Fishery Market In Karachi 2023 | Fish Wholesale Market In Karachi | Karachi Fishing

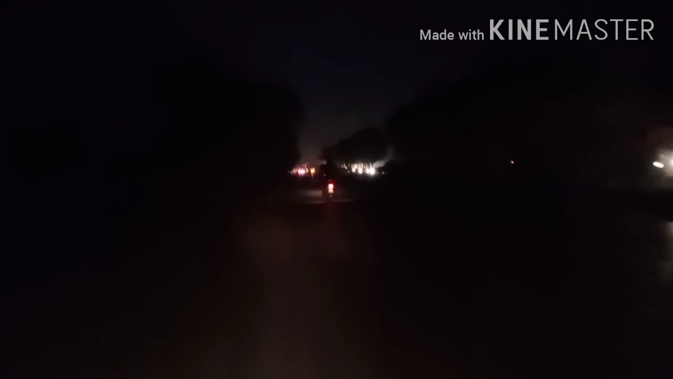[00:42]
आज के व्लॉग में मैं आपको फिशरी लेके जाऊंगा और साथ ही साथ फिशरी का रास्ता भी गाइड करूंगा।
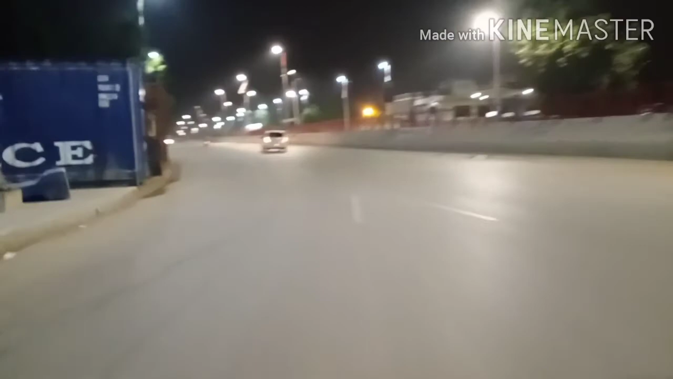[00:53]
फिशरी जाने के लिए 2 रास्ते हैं। पहला रास्ता एमए जिना रोड सदर वाला, ये रास्ता काफ़ी लंबा और रौनक वाला रास्ता है।
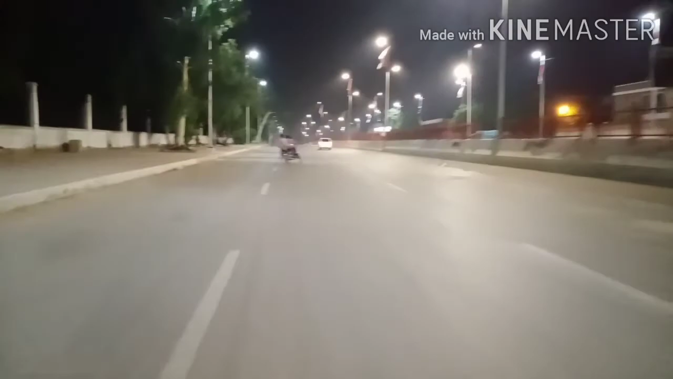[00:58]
दूसरा रास्ता शीशा वाला, ये रास्ता छोटा और गंदा है।
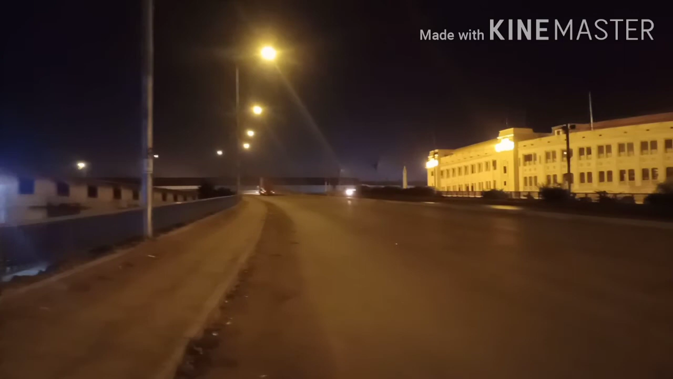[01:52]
इसके सामने फ्लाई ओवर भी होगा, मगर फ्लाई ओवर पे ना चढ़ना और उल्टे हाथ पे टर्न ले लेना।